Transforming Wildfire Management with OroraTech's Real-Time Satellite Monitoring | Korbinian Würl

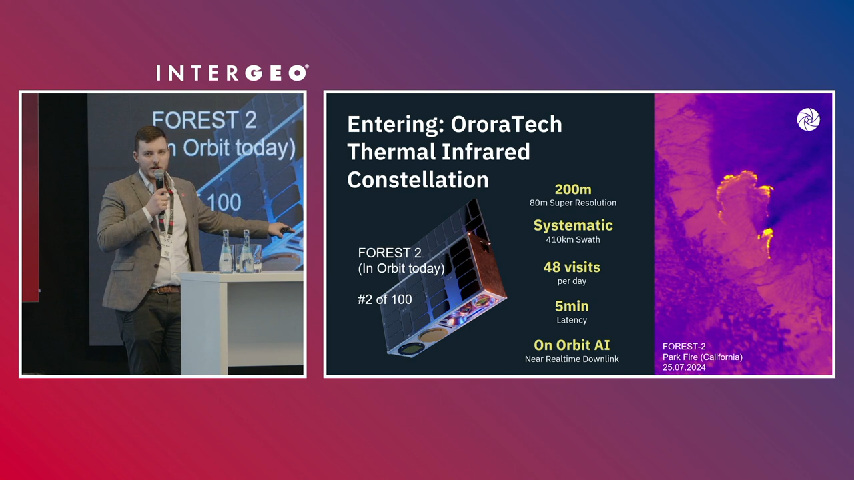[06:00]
efforts suppression efforts and what's makes that possible is because we have on orbit AI that detects fires and sends down small messages we are into satellite link